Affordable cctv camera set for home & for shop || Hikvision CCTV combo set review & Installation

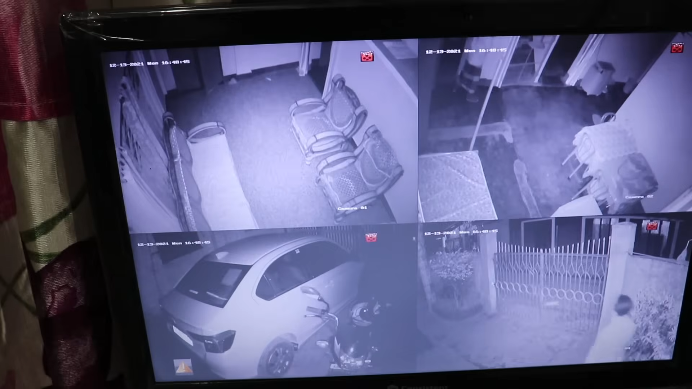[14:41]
इसमें नाइट विज को आप online भी कर सकते हैं,